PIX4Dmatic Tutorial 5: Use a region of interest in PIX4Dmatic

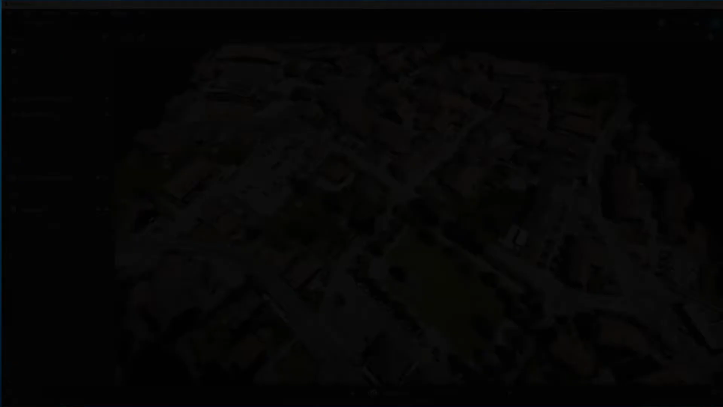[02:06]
You may draw a region of interest at any stage of processing.
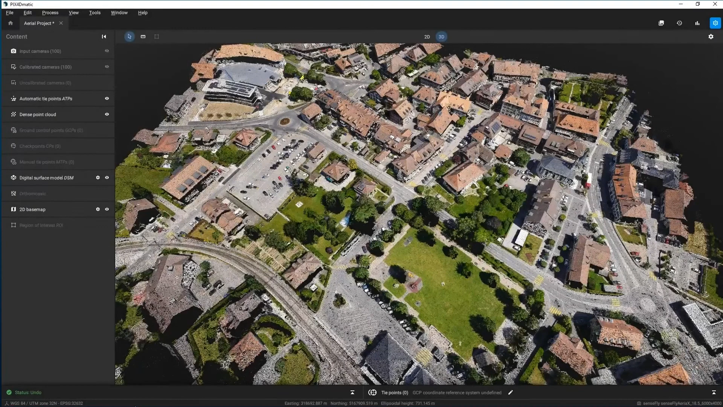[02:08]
It is recommended to add it before the calibrate or densify step, in order to have an immediate effect. Adding a region of interest after the densify step requires reprocessing to have an impact on the results.
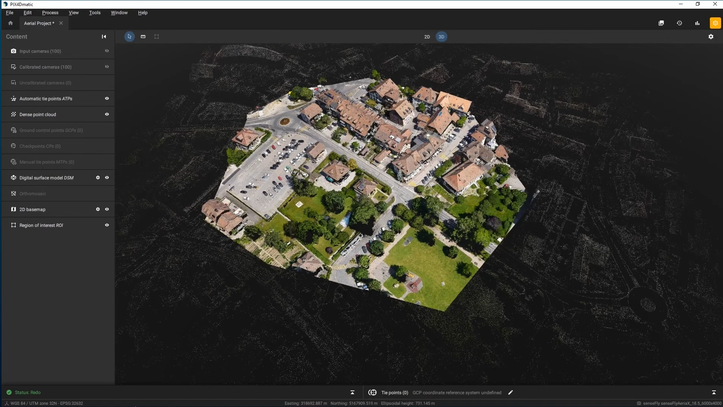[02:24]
More information about the region of interest is available in the support documentation.